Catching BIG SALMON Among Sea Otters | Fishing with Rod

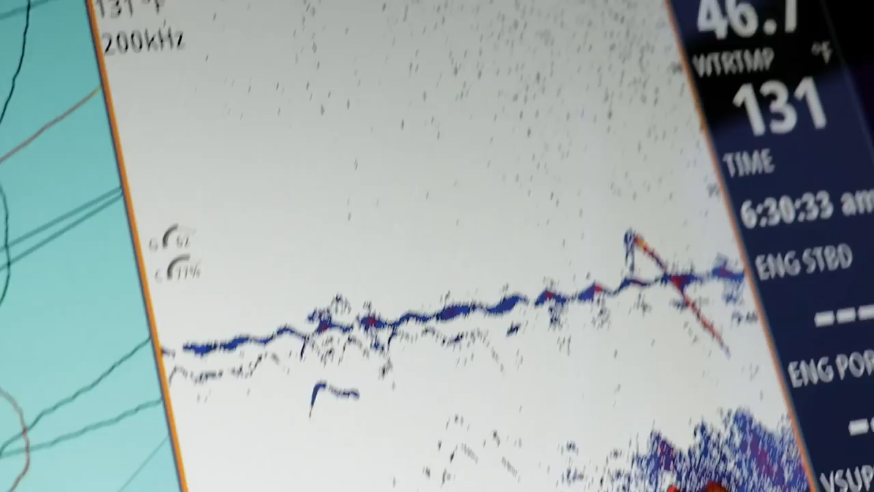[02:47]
On screen: water 131°F
We have arches, boys and girls. Right in line up with our gear.
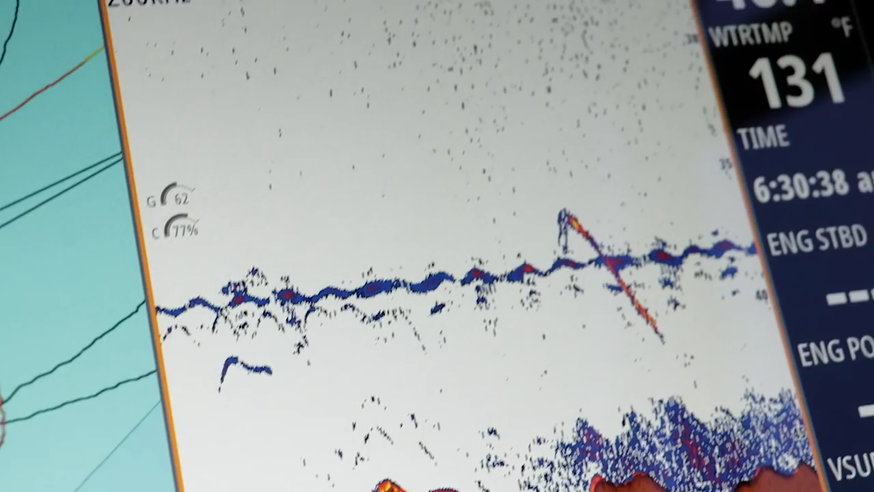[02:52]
On screen: water 131°F
Rod, I bet you're gonna get one. We're at 46 feet.
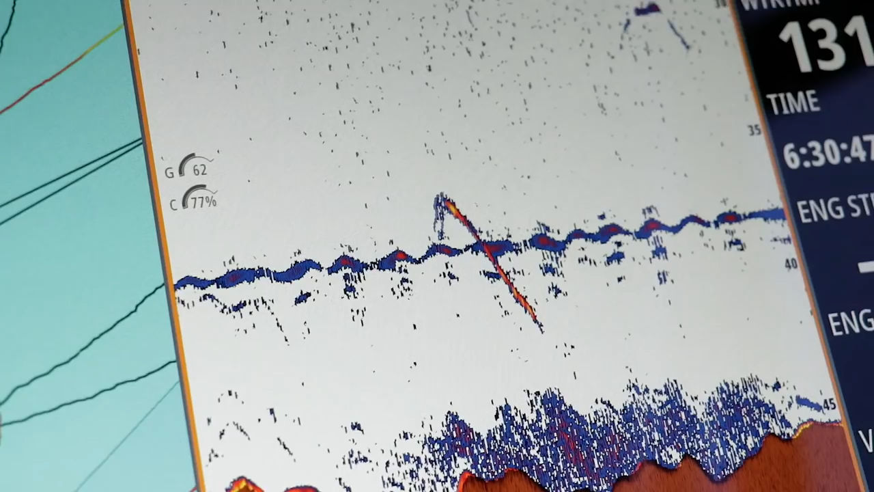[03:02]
Rod, oh, another one on bottom.